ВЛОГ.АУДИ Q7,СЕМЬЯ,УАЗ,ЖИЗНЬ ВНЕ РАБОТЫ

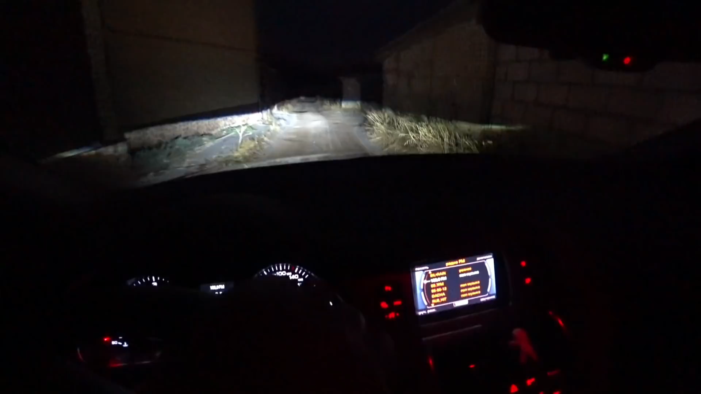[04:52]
это посмотрите какой свет четкий четкий вообще у меня теперь и короче линзы белин за поставил свой ксенон выкинул посмотрите как
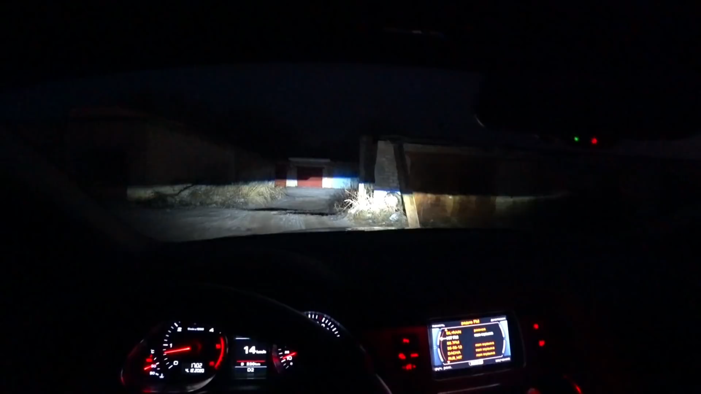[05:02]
она шикарно светит ай которым светом этим не нарадуясь никакие туманки не
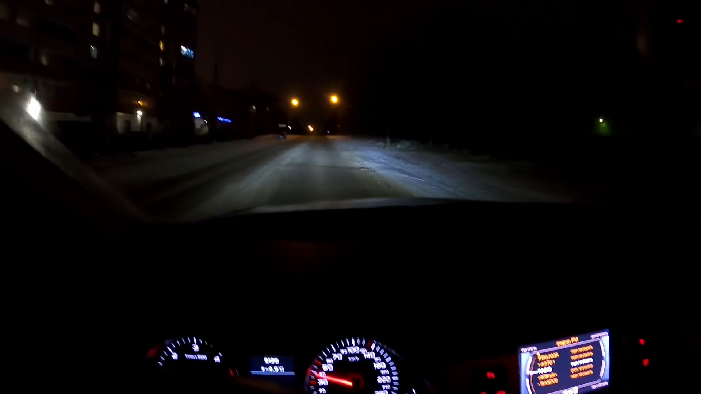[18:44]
дальний как бы вроде включать не надо да и тут фонари еще это еще представляете фонари светят да и как мой свет светит просто я еду и улыбаюсь такие
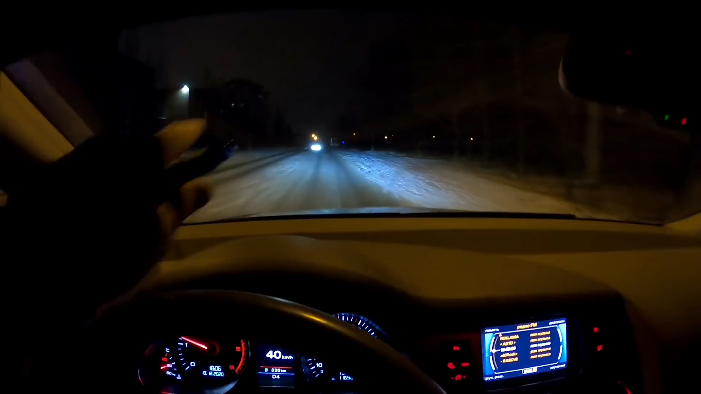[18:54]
четкие короче стрелочки появились раньше было все размыто и свет вообще не было видно сейчас и в сухую погоду и в дождливую погоду и короче свет у меня просто космические блин а я так рад короче этому свету это просто кайф для глаз